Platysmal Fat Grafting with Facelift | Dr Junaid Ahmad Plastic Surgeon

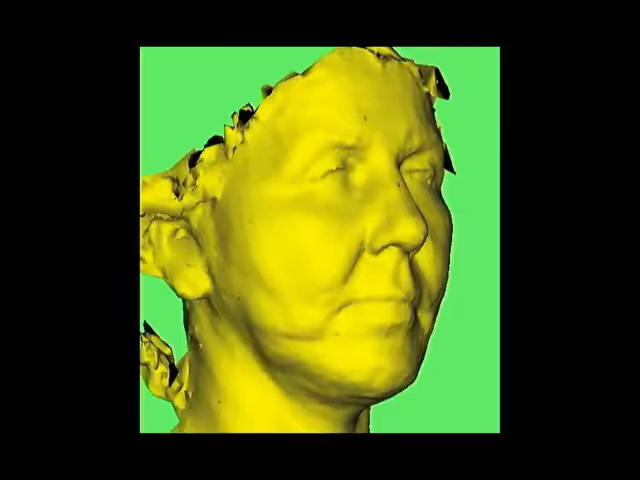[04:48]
The 3-D animation gives an impression of how the repositioned malar fullness and loss of jowl appear after the procedure. the transition to the microphone and watch.